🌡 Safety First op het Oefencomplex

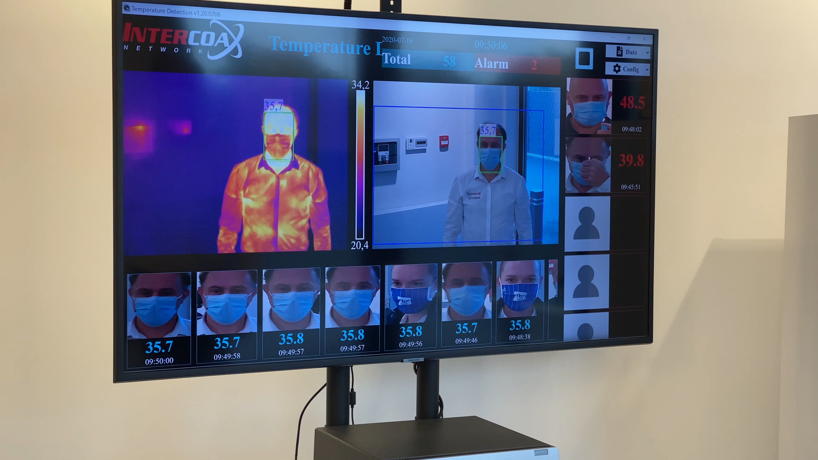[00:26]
een foto wordt genomen waarbij dus de temperatuur snel wordt uitgelezen met datum en tijd.
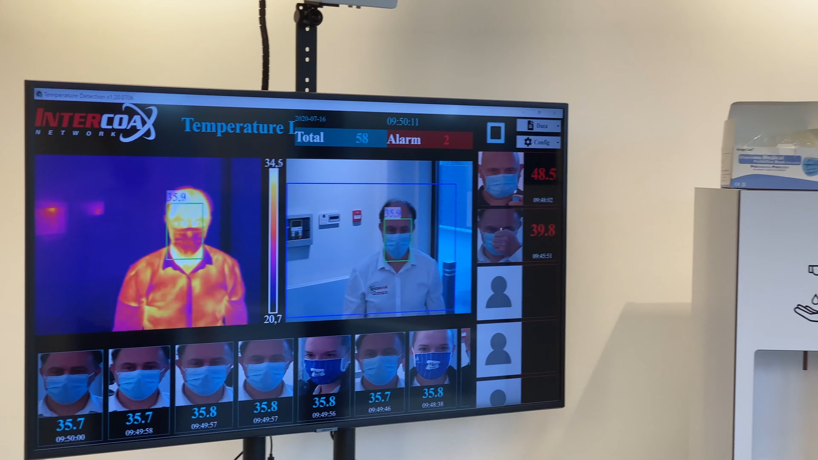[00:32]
Dus deze data wordt opgeslagen en dan later gerapporteerd aan de medische staf.
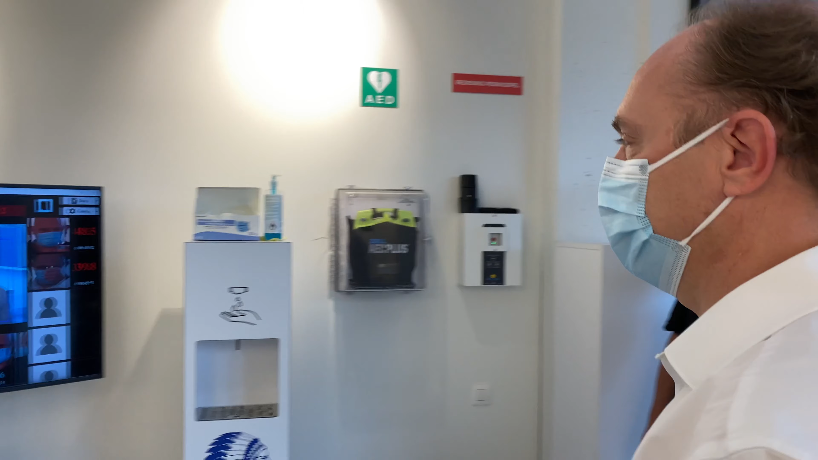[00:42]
Dus de opzet van de meting is om elke anomalie of een vervolgde temperatuur aan te geven en u zal dus merken wanneer we bijvoorbeeld een aansteker
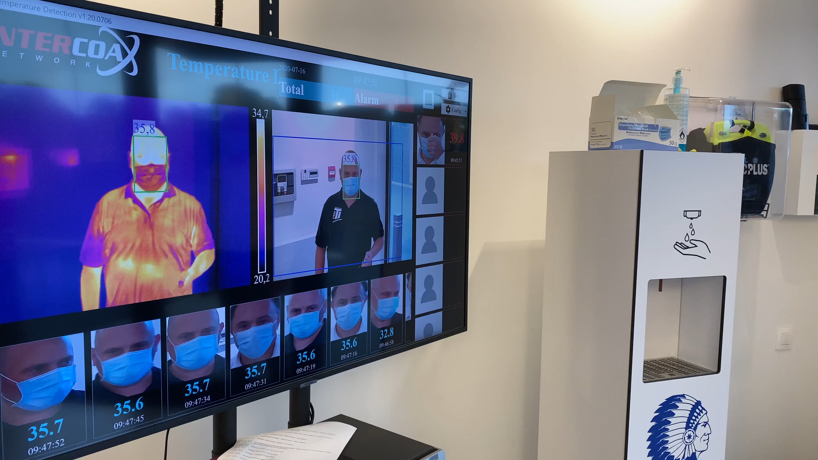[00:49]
in beeld brengen zal de temperatuur meteen boven de ingestelde waarde,
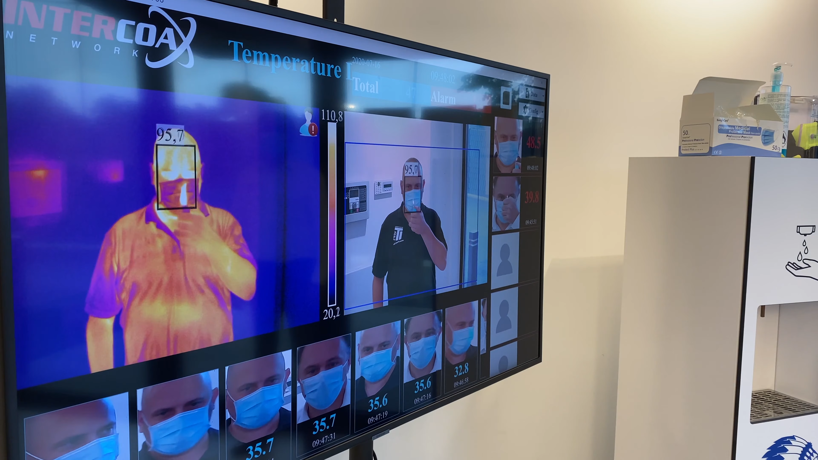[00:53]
bijvoorbeeld 37,5 graden er zal dus meteen een alarm worden gegenereerd,
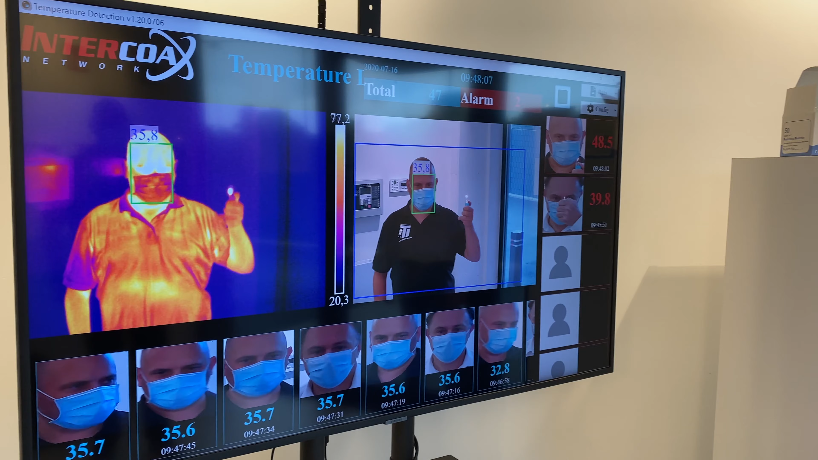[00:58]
een auditief alarm maar dus ook op het scherm ziet u meteen dat de opname in de rechterkolom terechtkomt waar dus de alarmen worden gerapporteerd.